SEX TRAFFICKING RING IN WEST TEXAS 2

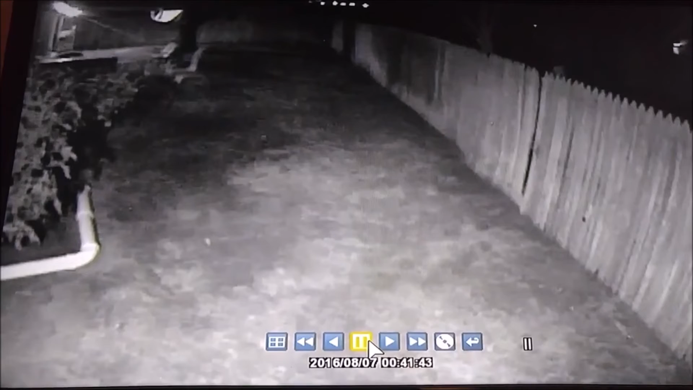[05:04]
This is my backyard, the alley. It's right after midnight, 12:41. I'm going to put this in play, and I want y'all to see this, see it just like I seen it. I could actually hear it. If you look, you can see the lights on the fence. You see the lights on the fence over there on the brick wall, and they're bouncing, the cars are moving, it's coming down the alley. Okay, now what? There's a person running. Look, they're running down the alley.